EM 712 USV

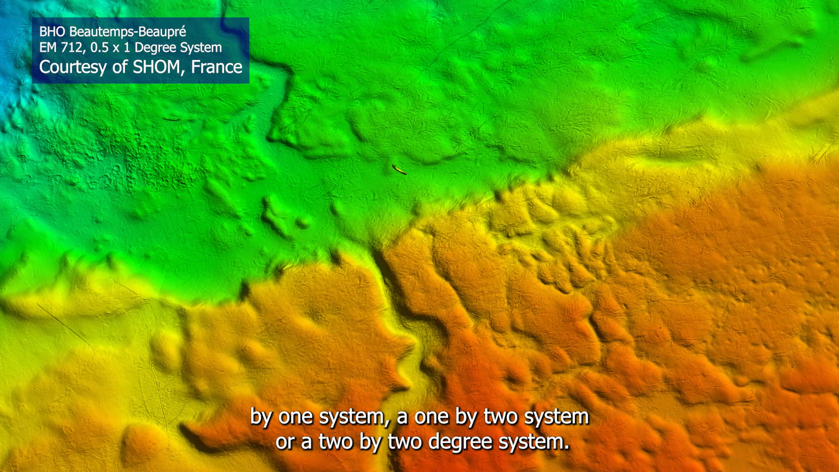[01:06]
Well no changes in performance obviously as it is a
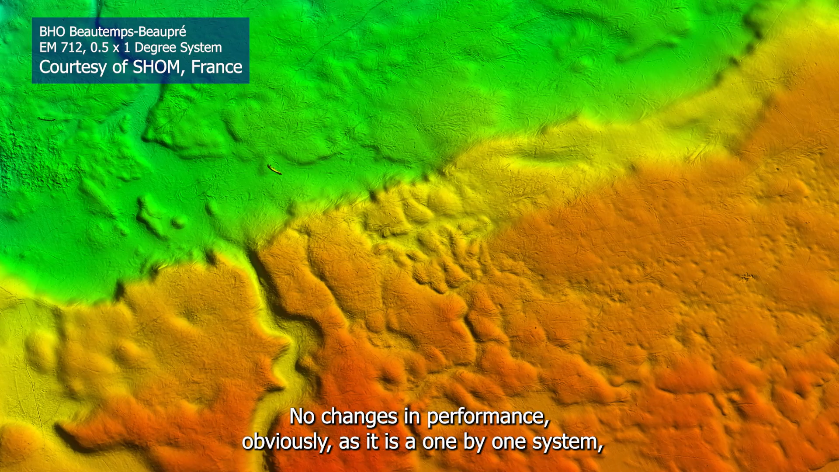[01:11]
1x1 system you won't get a half by half degree system performance but this system can perform that to 3,000 meters.
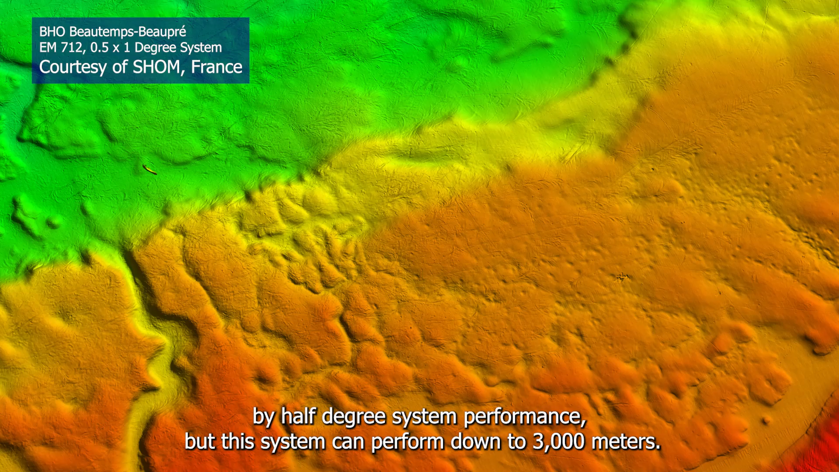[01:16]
It will maintain a full swat width at a thousand meters and so it will perform the same as a standard 1x1 system just without all the cables and the topside units inside the USB.